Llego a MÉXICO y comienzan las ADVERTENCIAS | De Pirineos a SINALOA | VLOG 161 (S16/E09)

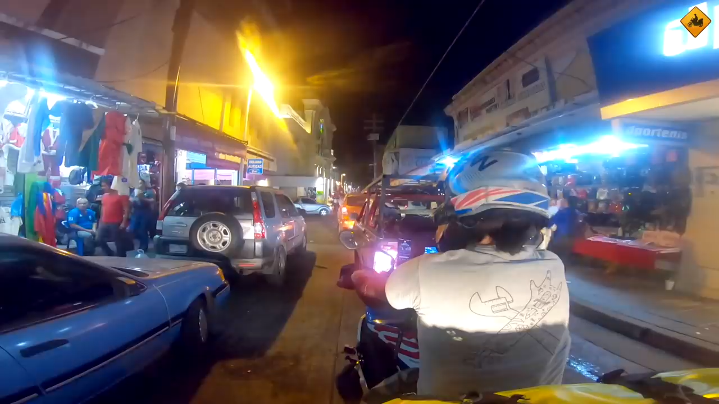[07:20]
Nos hemos metido un poco en el demasiado mogollón, ¿no? Bueno, sí, sí estamos en el centro, desde luego.